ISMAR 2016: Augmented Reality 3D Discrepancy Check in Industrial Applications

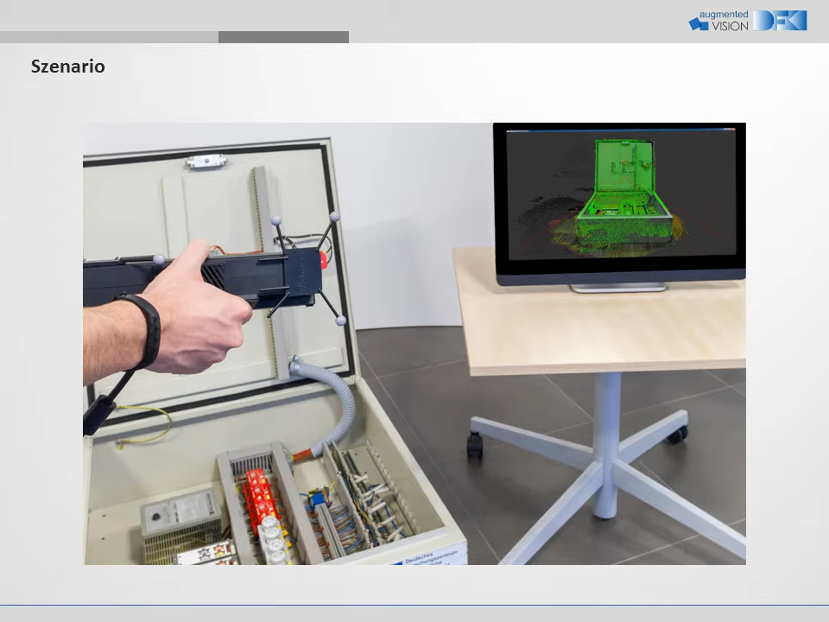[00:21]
Once you have built a product, you want to check whether it fits to the specification. Therefore, you simply move around your camera in front of the object. The discrepancies are shown in real time on the screen. For this demo, we use an electrical cabinet.
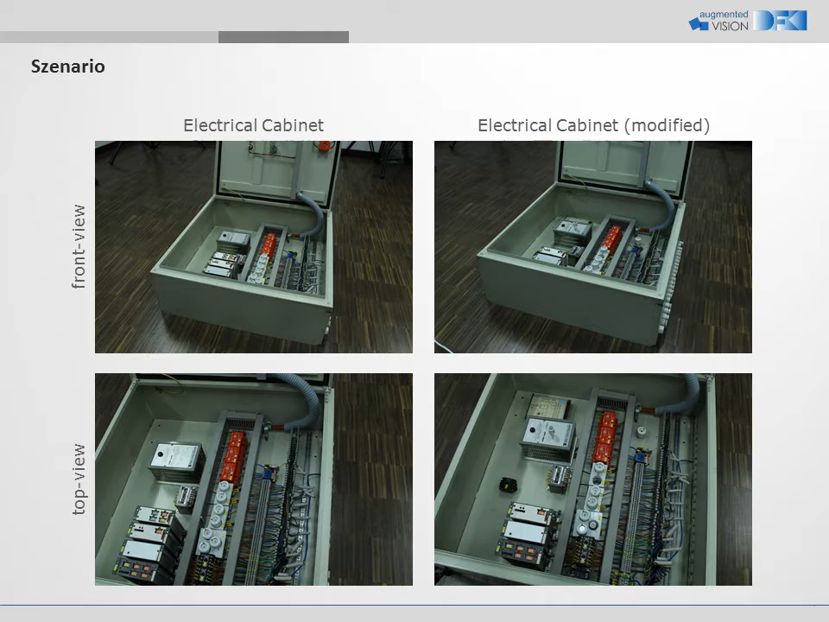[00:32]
We added four pieces which do not belong to the specification as shown on the right. After starting the system,
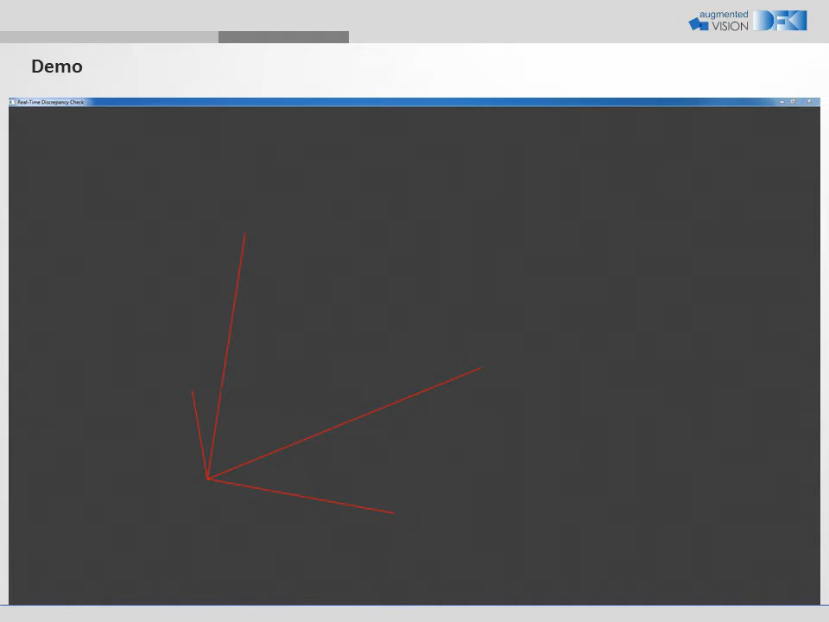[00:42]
the 3D geometry is captured in real time with the proposed two-step mapping. In the paper, we show that our algorithm outperforms state-of-the-art mapping approaches in accuracy.
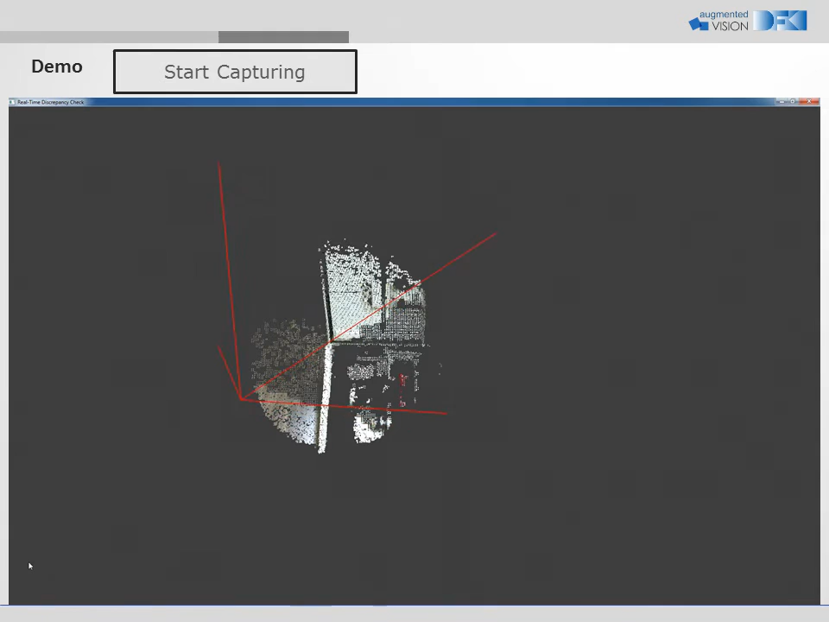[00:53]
However, no alignment to the reference model is given.
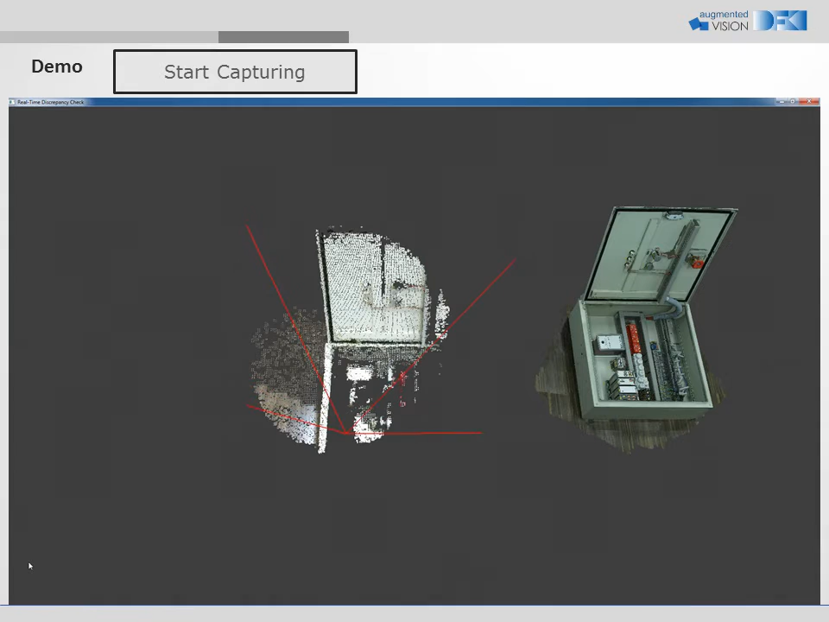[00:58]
With our alignment approach, we first perform across alignment.
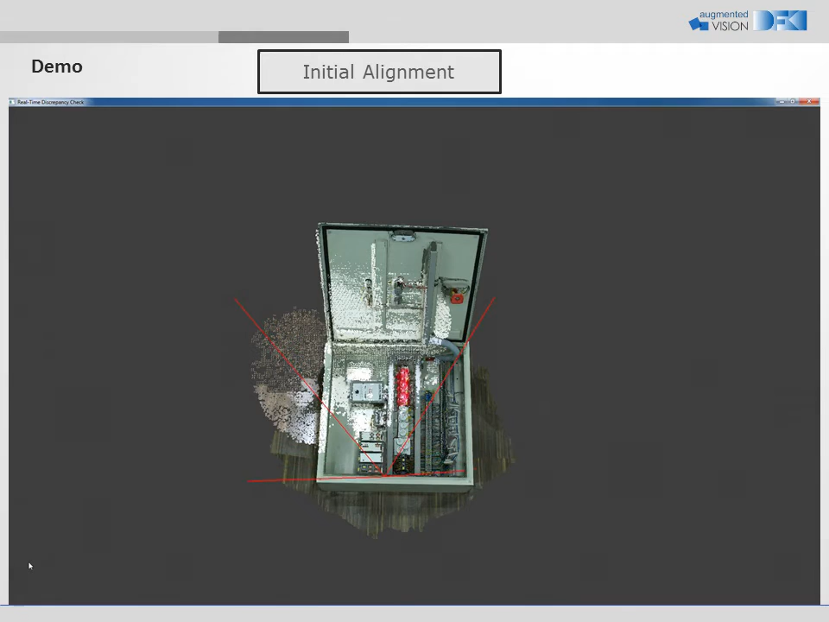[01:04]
In the next step, we refine it. Discrepancies are detected at frame rate with pre-computed distances.
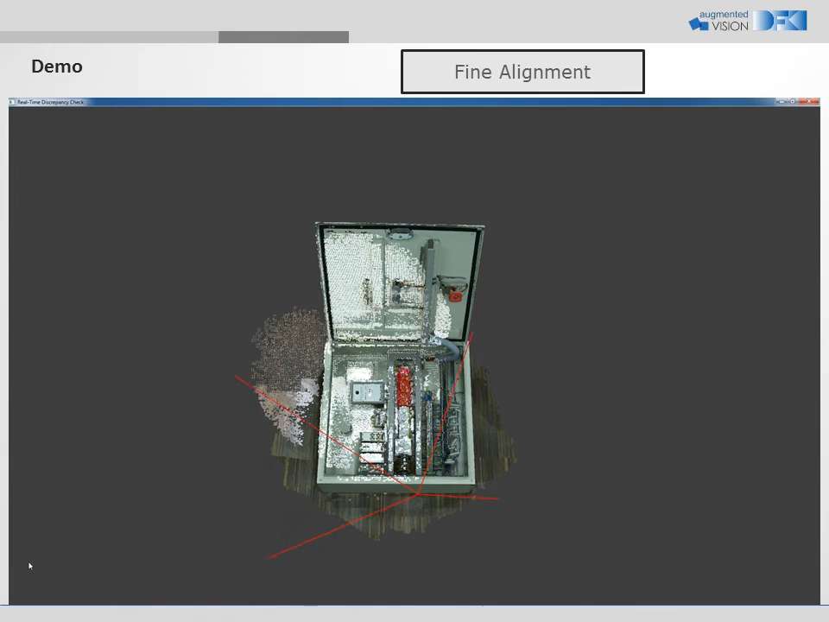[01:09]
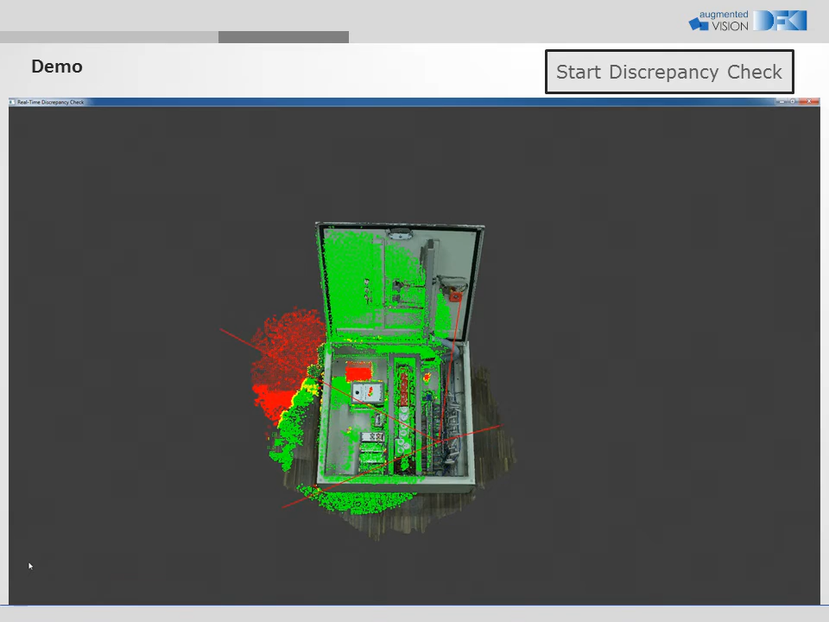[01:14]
The algorithm detects the four discrepancies. The algorithm detects the four discrepancies.